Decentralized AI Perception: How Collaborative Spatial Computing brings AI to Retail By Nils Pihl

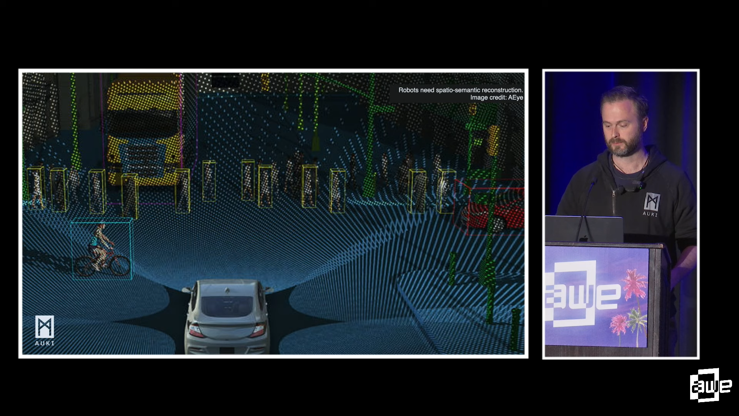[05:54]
And I should not look at those feature points too much in my SLAM algorithm. These are things that are stationary, that I can trust. These are things that are going to run me over, etc. You need a spatial semantic reconstruction of the space. Robots and AI will need to perceive the world physically themselves.